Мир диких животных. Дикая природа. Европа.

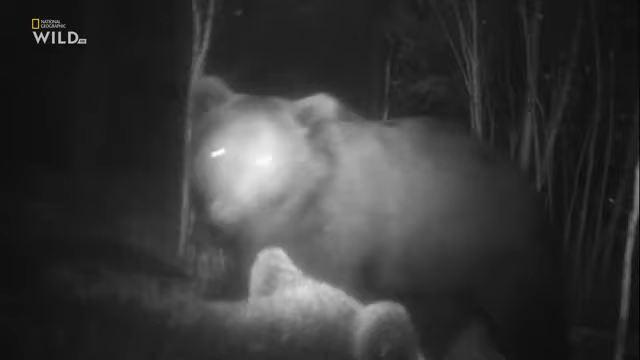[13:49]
А хуже всего то, что он привел с собой друга.
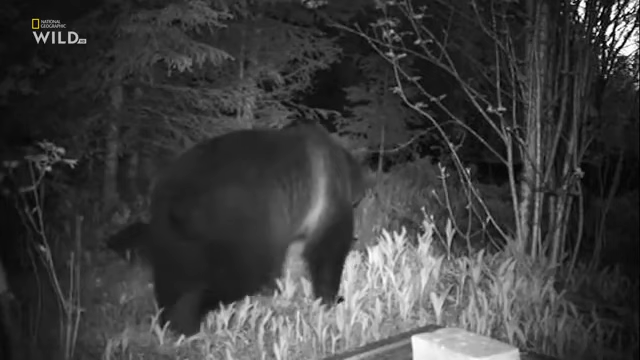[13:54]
Через несколько минут от меда не остается и следа. Улья уничтожена.